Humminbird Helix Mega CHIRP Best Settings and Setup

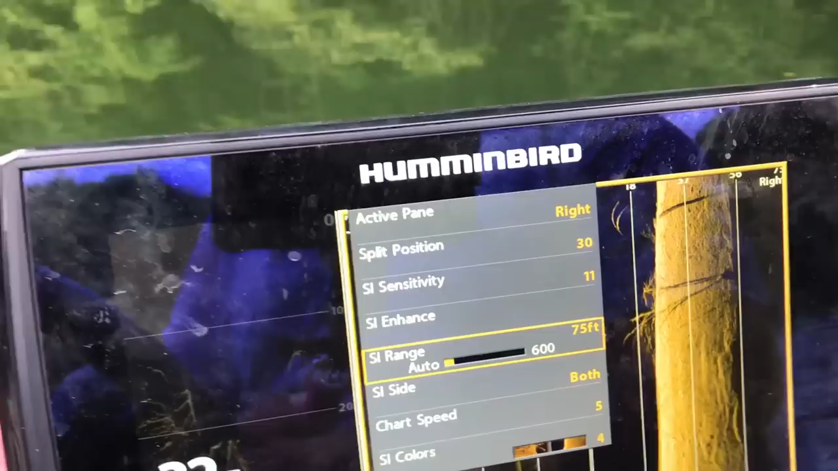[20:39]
side imaging hands down the best out there.
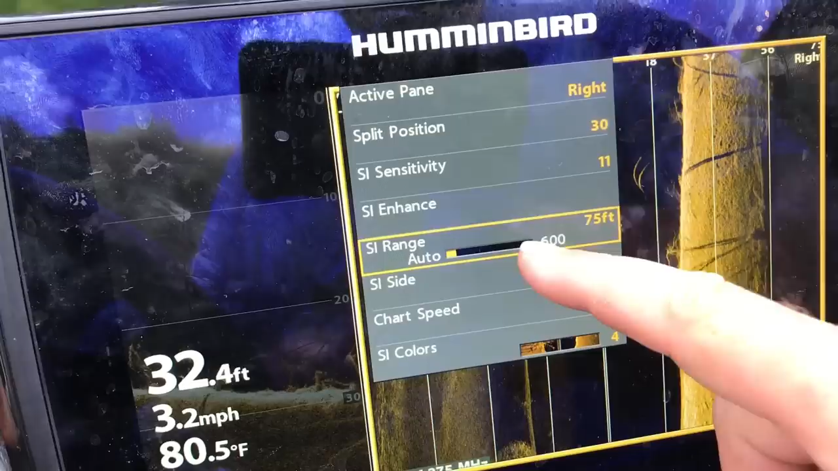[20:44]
On screen: depth 32.4 ft, water 80.5°F, speed 3.2 mph
I have found fish with this thing set on 95 in three foot of water when I'm over 25 foot of water.
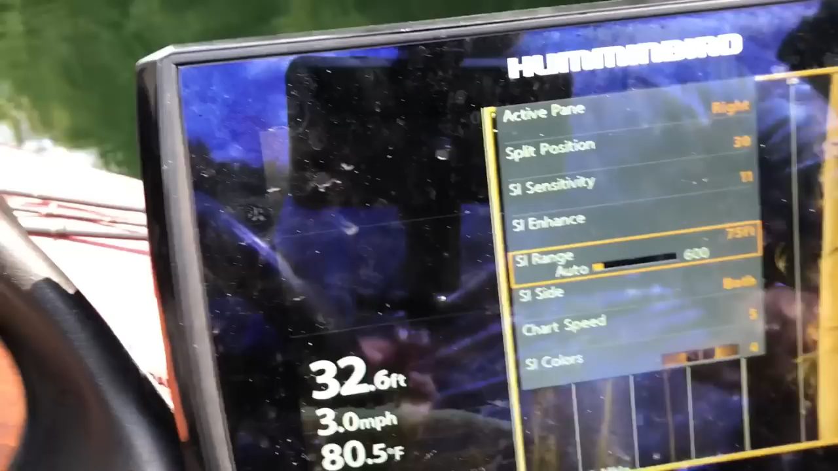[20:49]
On screen: depth 32.6 ft, water 80.5°F, speed 3.0 mph
Guys this thing is amazing. The chirp the side imaging.